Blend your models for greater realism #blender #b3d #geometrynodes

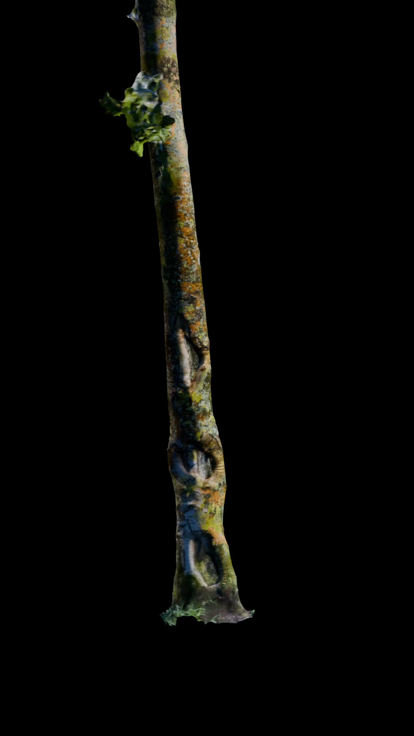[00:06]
I have these five trees I scanned,
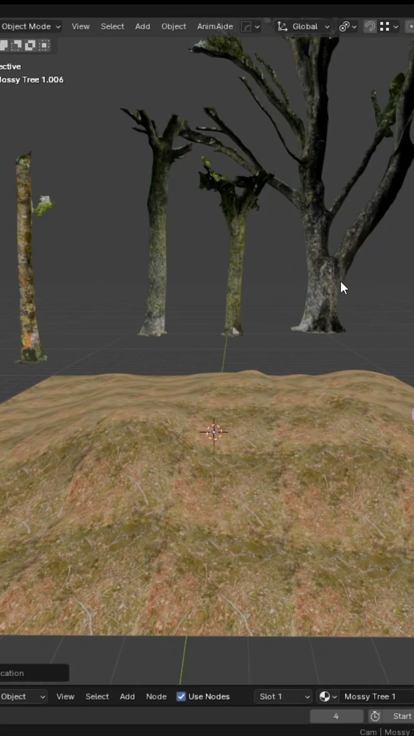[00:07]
but if I put my trees on the ground I get this fake looking edge where they meet.
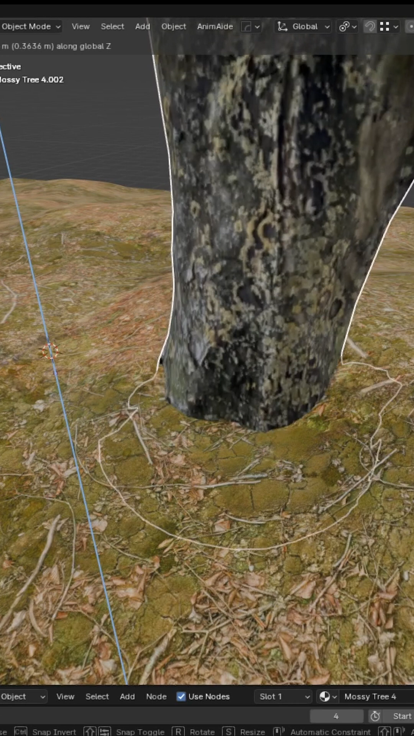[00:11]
This is how we blend them. Select a tree and give it a new geometry nodes modifier.